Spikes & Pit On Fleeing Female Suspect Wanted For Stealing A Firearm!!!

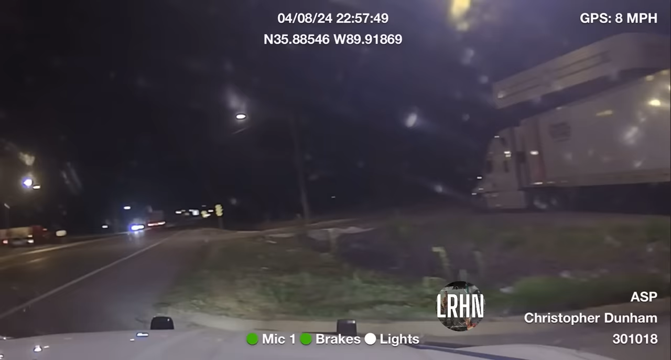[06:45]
31, you see anything? Yeah, I can see the blue light still.
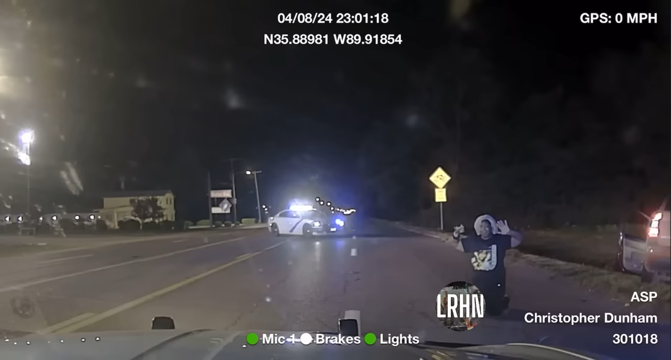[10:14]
Yeah. Stay keep right coming, here. Keep coming. I'm staying. Right here. I'm staying. Right here. Keep coming. Anybody else in the car with you?
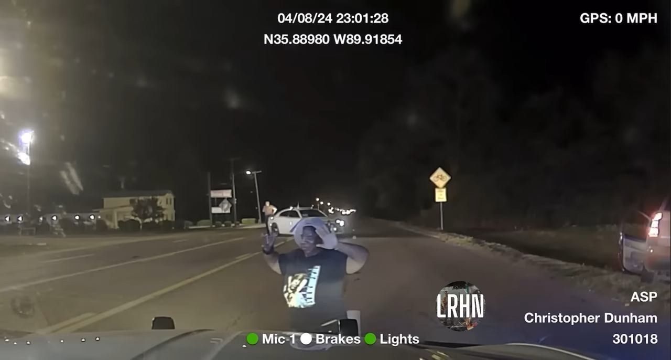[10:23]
Swap with me, you go hands on, I got a rifle. Bring her all the way back here fast. Lay down. Come on. Nobody else with you? No, sir. Lay down on your face right there. Put all that stuff down. Yes, sir. Put your hands behind your back. Oh, you on me? Yep. All right, come on.